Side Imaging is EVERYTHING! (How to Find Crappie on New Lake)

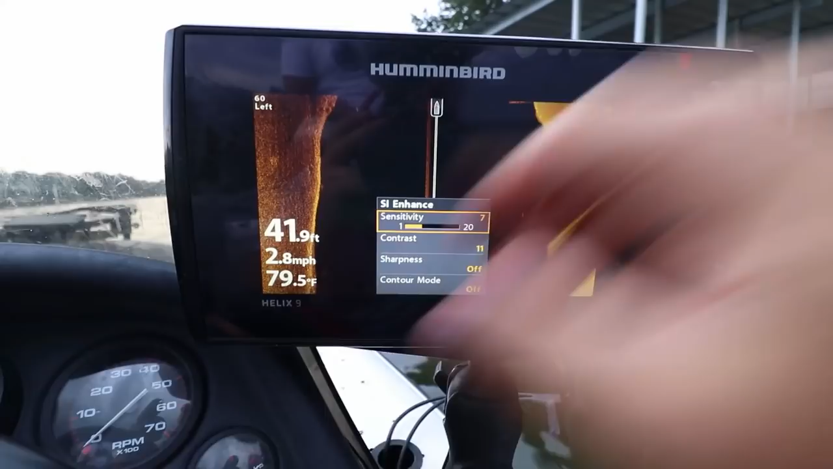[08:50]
On screen: depth 41.9 ft, water 79.5°F, speed 2.8 mph
And contracts at 11, I think that was just my default.
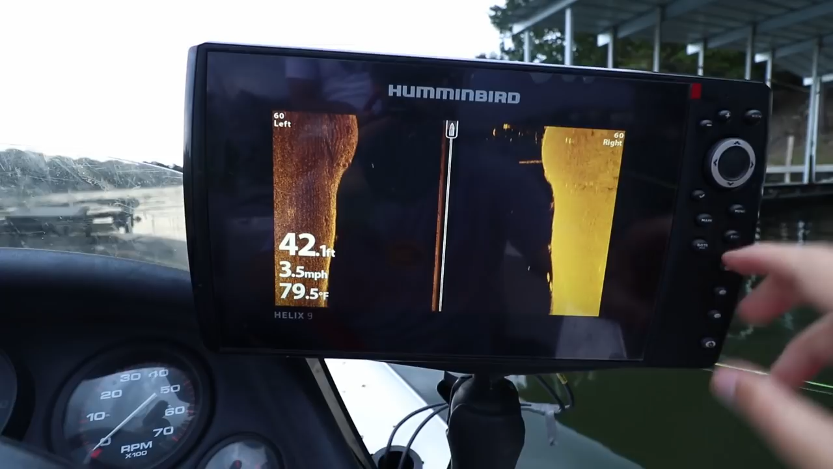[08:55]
On screen: depth 42.1 ft, water 79.5°F, speed 3.5 mph
But here, going into some docks here, doesn't look like there's much under that dock.
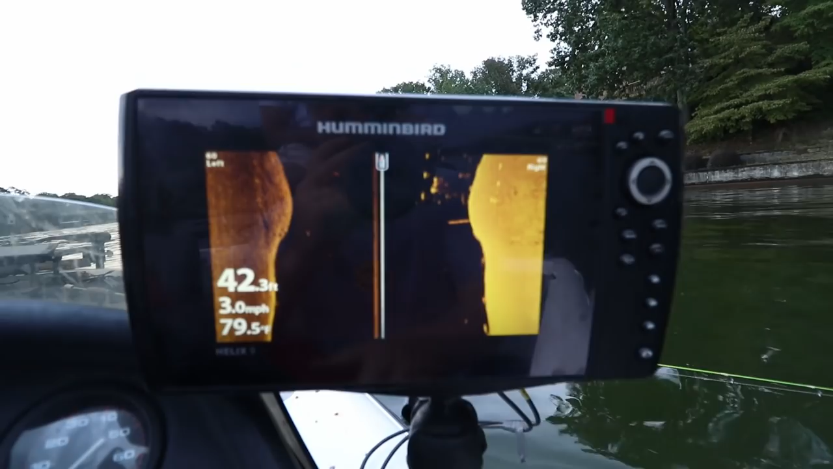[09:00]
On screen: depth 42.3 ft, water 79.5°F, speed 3.0 mph
But, coming up on this one, this is where we, uh, we found a bunch of brush on this dock.
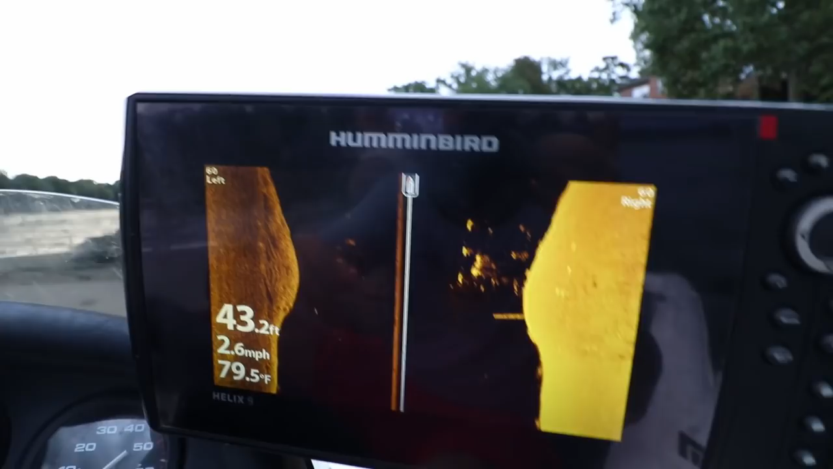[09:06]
On screen: depth 43.2 ft, water 79.5°F, speed 2.6 mph
So there's the start of a brush pile, you can see it both,
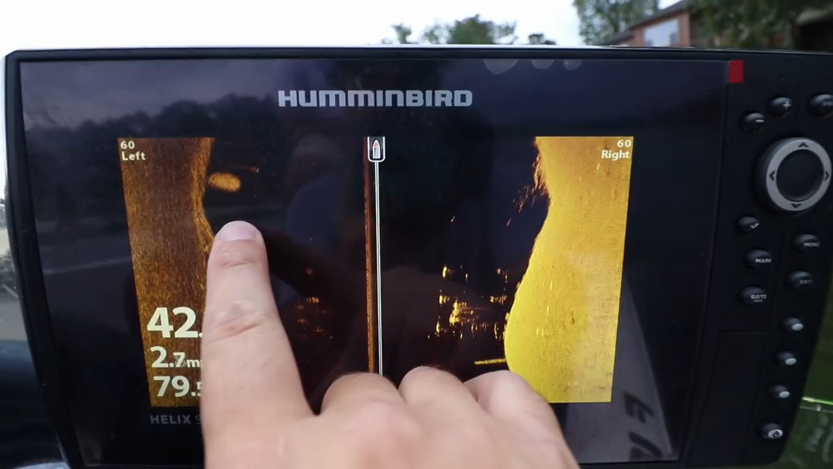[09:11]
that's probably a school of shad right there, and there's some brush.
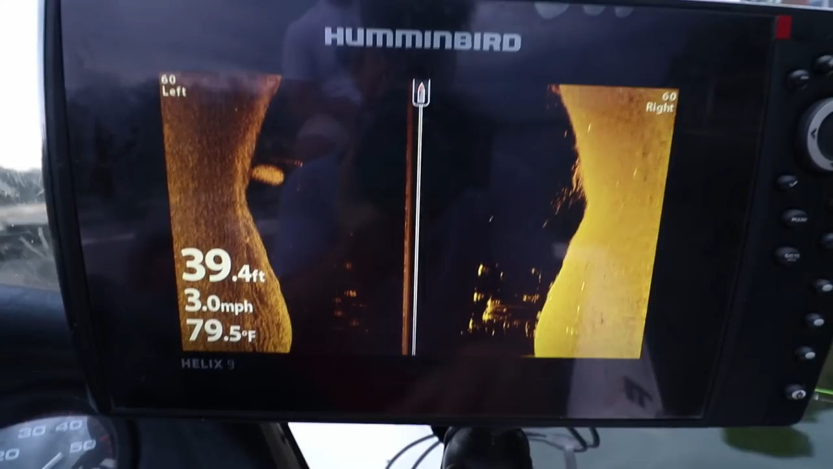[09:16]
On screen: depth 39.4 ft, water 79.5°F, speed 3.0 mph
There's some more brush coming up, there's just a ton of brush around this dock. There's a school of something suspended.
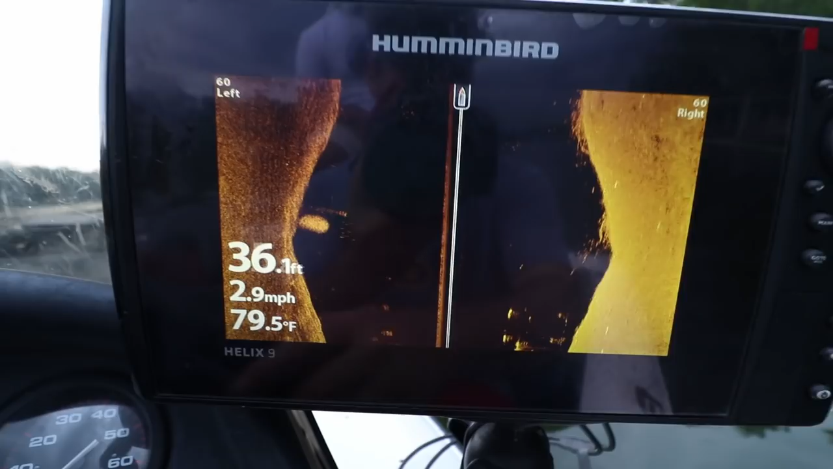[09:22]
On screen: depth 36.1 ft, water 79.5°F, speed 2.9 mph
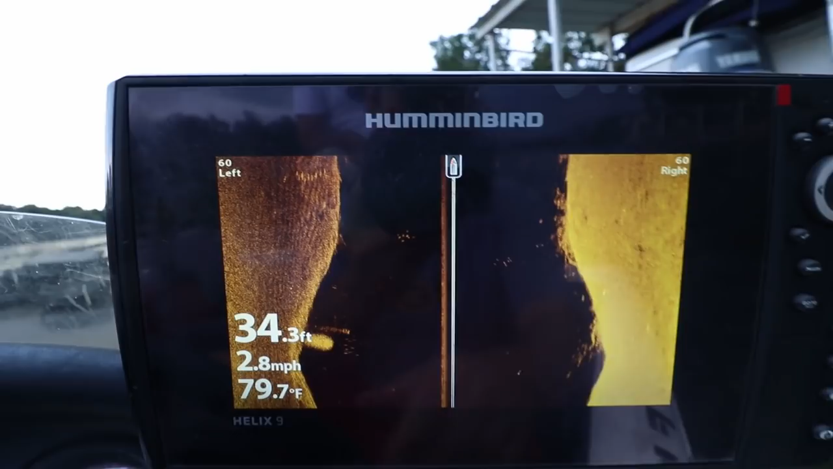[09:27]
On screen: depth 34.3 ft, water 79.7°F, speed 2.8 mph
And here's a ton, ton of brush, all around this dock. There's some, oh, there's fish suspended right there. See all those fish? I'm going to zoom in on that.
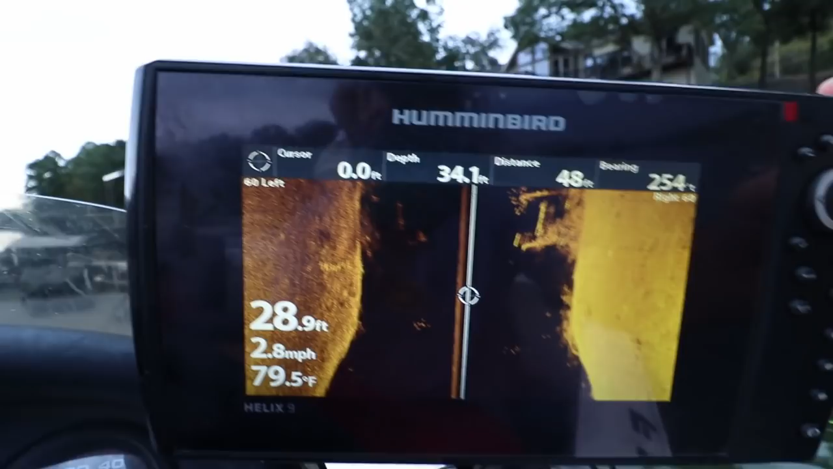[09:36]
On screen: water 79.5°F, speed 2.8 mph
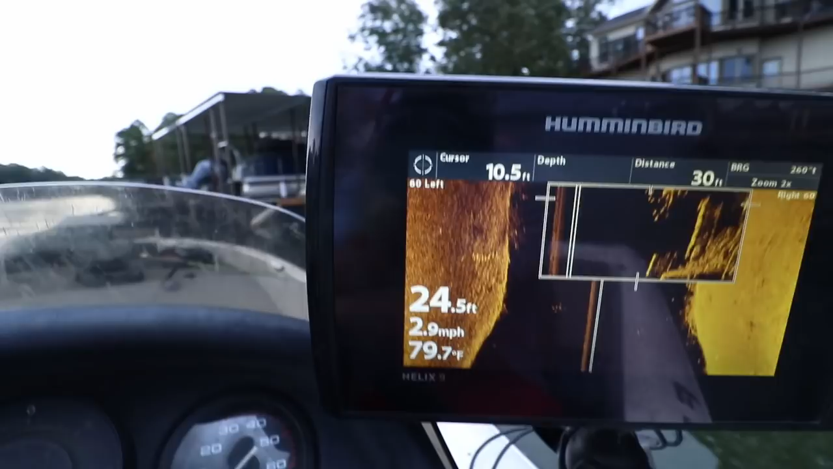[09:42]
On screen: water 79.7°F, speed 2.9 mph
You can zoom in on that stuff right there. There's just a ton of fish suspended right there.
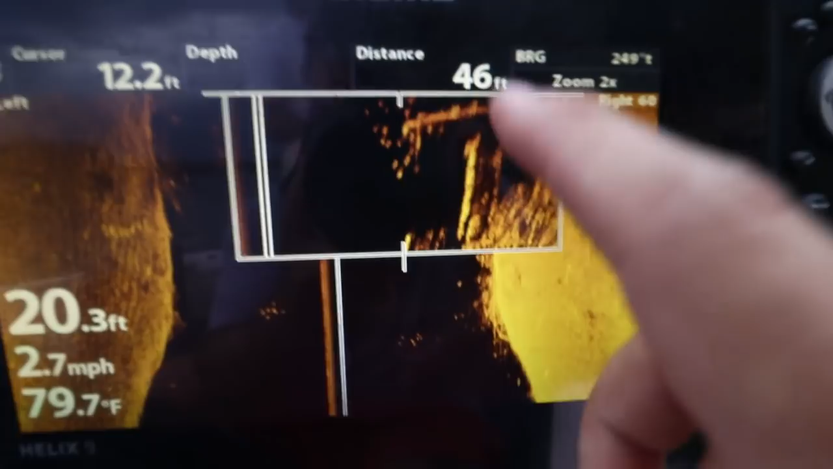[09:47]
On screen: depth 20.3 ft, water 79.7°F, speed 2.7 mph
That is what we're going to try and catch. All right, so we're going to turn the live scope on here.